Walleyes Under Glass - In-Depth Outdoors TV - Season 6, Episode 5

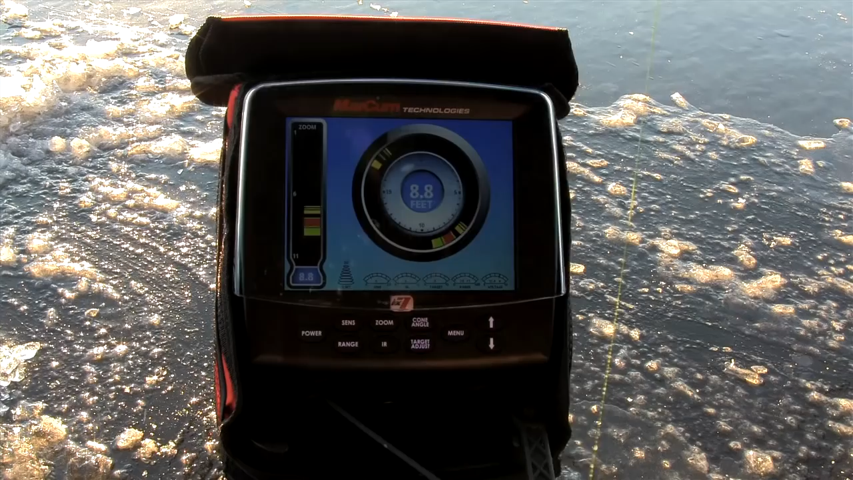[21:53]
On screen: depth 8.8 ft
this one is the first real-time LCD unit for the ice fisherman that actually works.
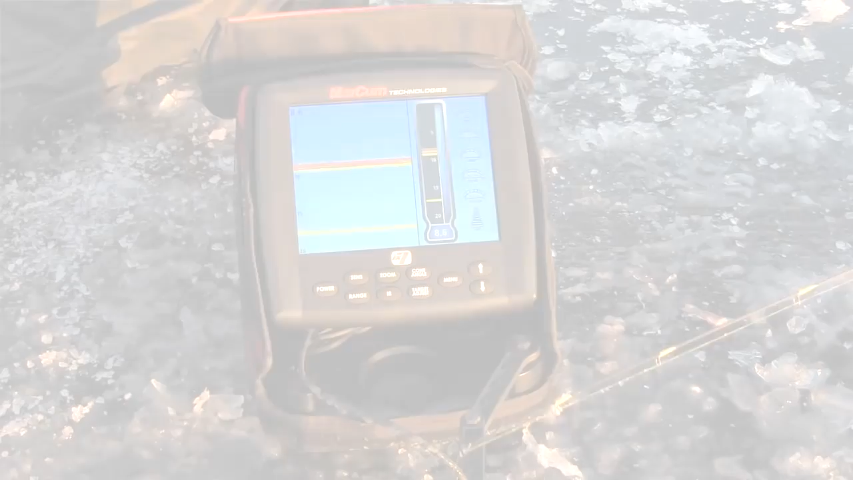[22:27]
You can have an open water graph with a vertical style fish finder.
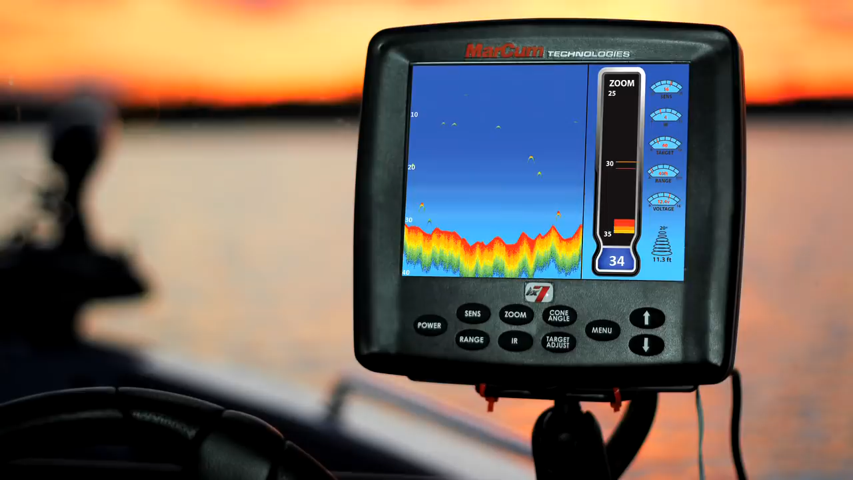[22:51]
I did mention open water graph.
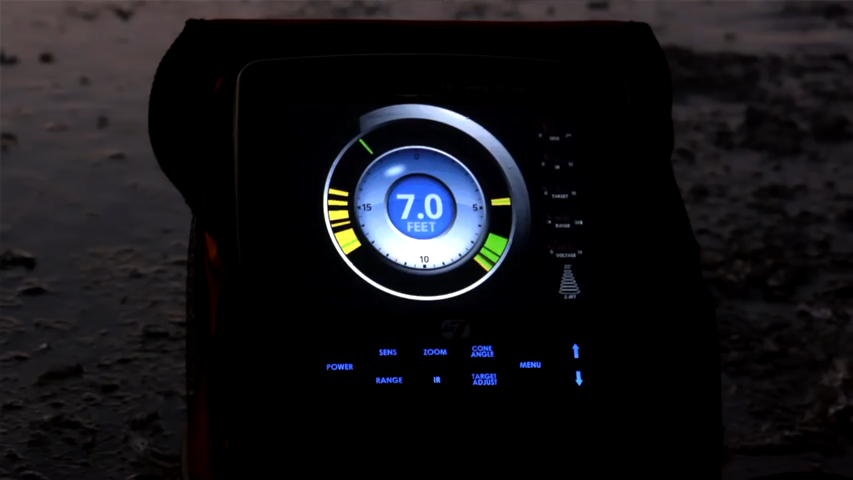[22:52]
This unit is fully open water capable. So do yourself a favor, head to your sporting goods store, ask them if they've got an LX7, see what it's all about.
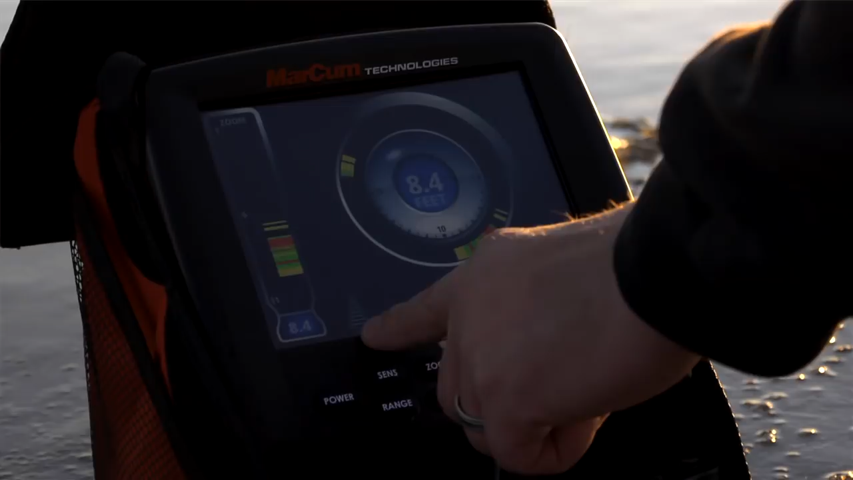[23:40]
On screen: depth 8.4 ft
And right here it says, I'm covering less than 3 foot of water, 2.8 feet.